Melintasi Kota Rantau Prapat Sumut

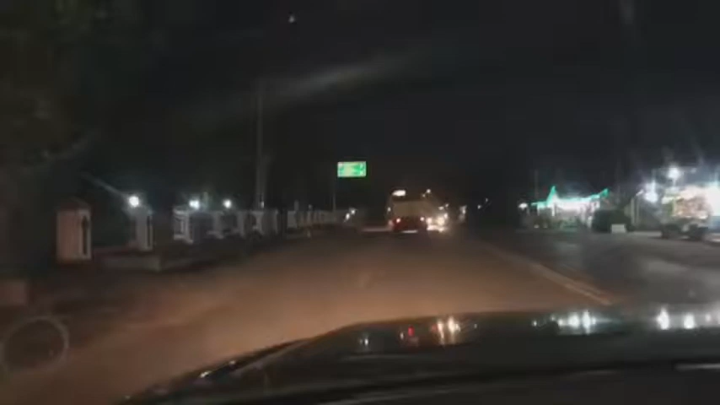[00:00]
Pemirsa, kita sampai di kota Rantau Prapat.
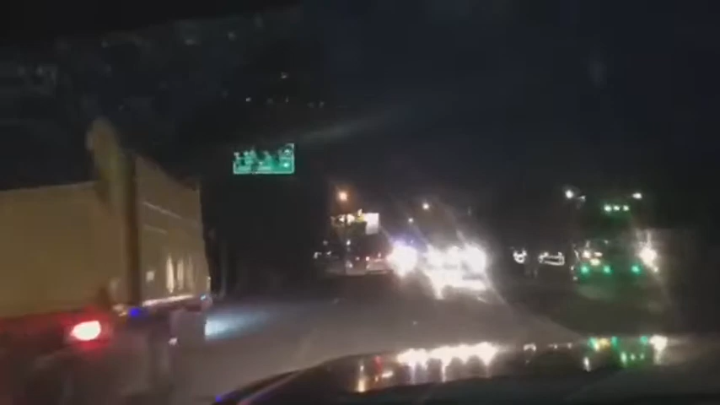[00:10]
Nah, ini kami bersama kawan-kawan nih. Coba kalau malam hari seperti apa? Kita lurus apa lewat ring road sebelah kanan ini, Bang? Lurus, Bang. Oh, kenapa, Bang? Gelap sama ya, Bang, malam. Oh, tempat terkagak macet. Iya. Ada yang tahu, Bang, kenapa dinamakan Rantau Prapat? Kalau saya analisisnya begini, Bang.
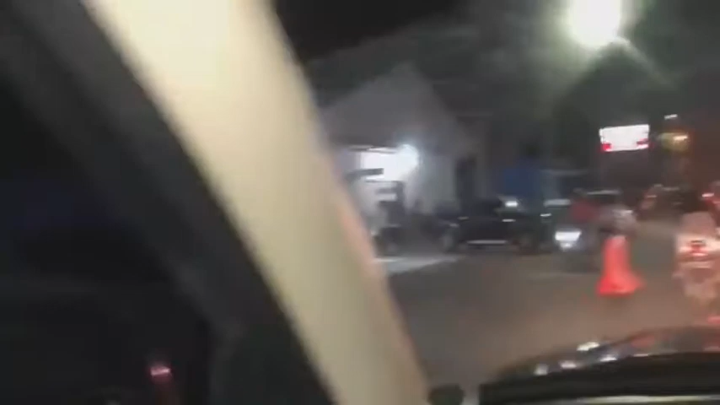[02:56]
Nah ini coba kita, ini pemirsa, sebelah kiri ini tengokkan ini kereta, stasiun kereta api yang memang batasnya sini aja.
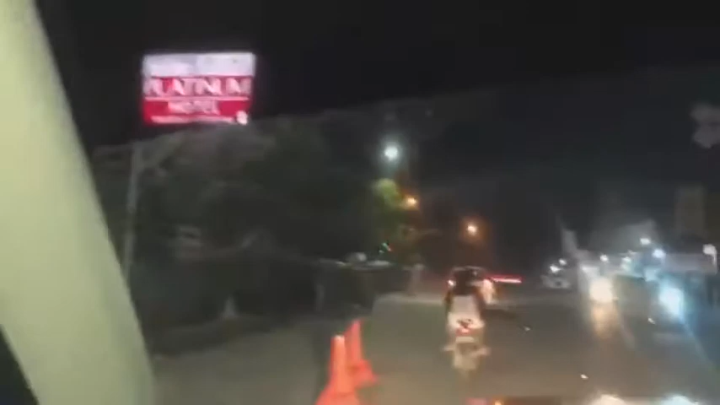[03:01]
Karena dulu zaman dulu kan ujung sana masih ada sungai, nggak belum tembus mungkin ya kan? Zaman Belanda dulu, Bang.
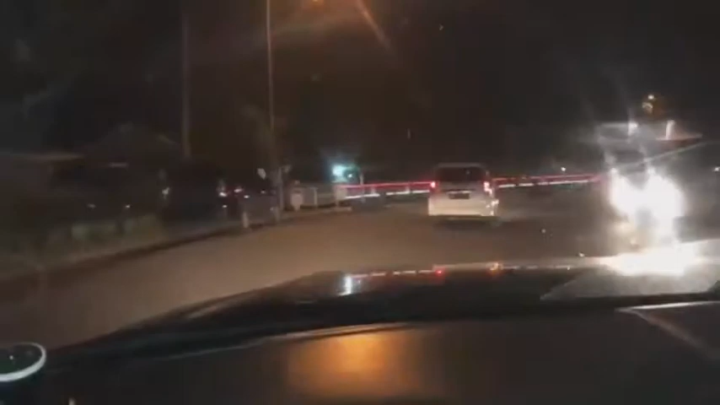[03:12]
Nah, kalau itu kemungkinan betul loh, ini sampai sini aja kereta api. Dari Medan udah jauh. Nah itu Rantau Prapat terkenal itu ya, apa ya? Yang lain lagi apa, Bang? Hulat, Bang, terkenal hulatnya sini. Ya, hulat ikan baung. Ikan nila sama apa, Mas?
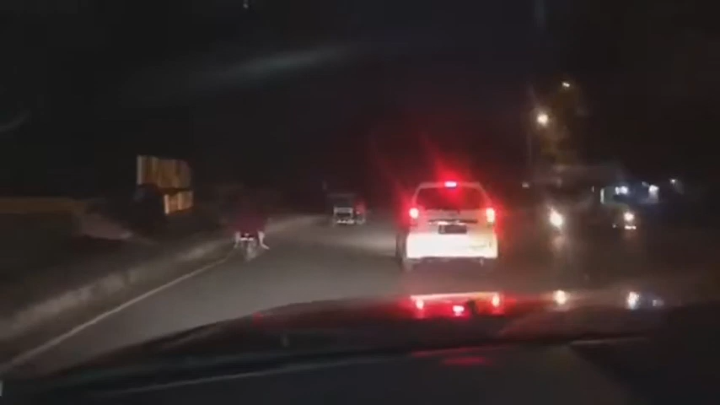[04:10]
Baung apa, Pak? Baung, Pak. Iya, belum tak ganti, Mas. Jadi pemirsa, ini sisa sampai jembatannya ini kan, Bang? Depan ini jembatan ya, Bang? Apa nggak bisa bedakan jembatan sama? Jembatan di Rantau Prapat. Setelah itu masuk pusat kotanya, Bang.
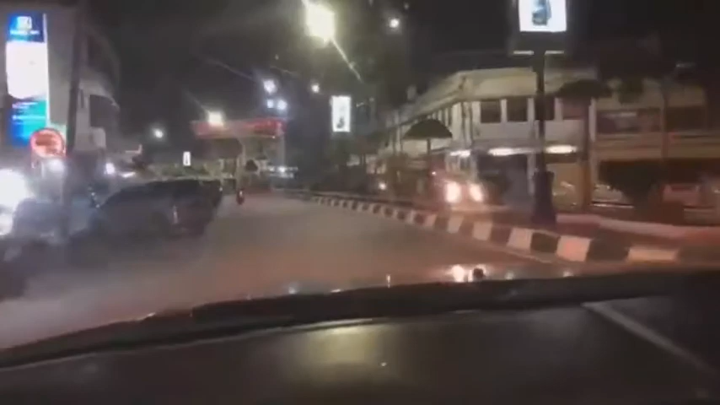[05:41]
Wah, situasinya biar tahu ini. Ruko-rukonya ada ruko zaman dulu, Mas, sebelah kanan ini. Zaman dulu. Wah, ini klasik ini, Mas. Kota rantau rapat di malam hari. Mantap, Ray. Kalau daripada siang panas loh, Bang. Nah, ini yang bikin apa, suasana menjadi beda.
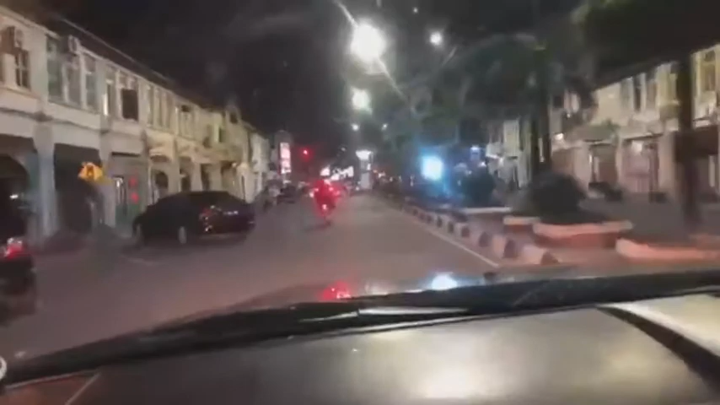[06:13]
Tapi kok agak sepi ya, Bang?
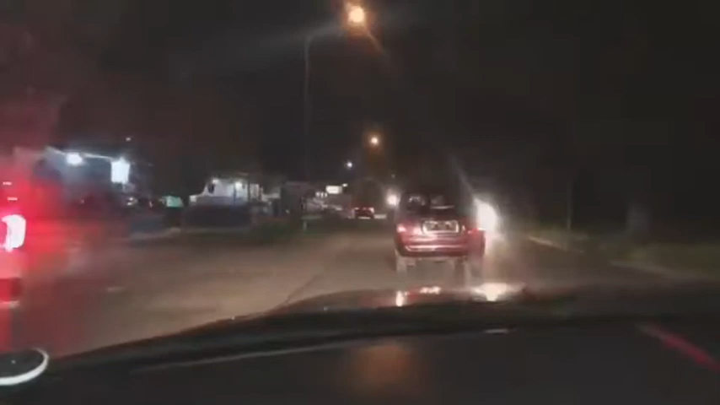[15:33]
Siang sama malam, kemana bedanya? Ternyata itu, Bang, bedanya. Aku tahu, Bang, bedanya. Kalau malam, orang pada hidupkan lampu ini ya. Kena balas ya. Ada pelangnya, Bang. Jambi 725 kilo lagi.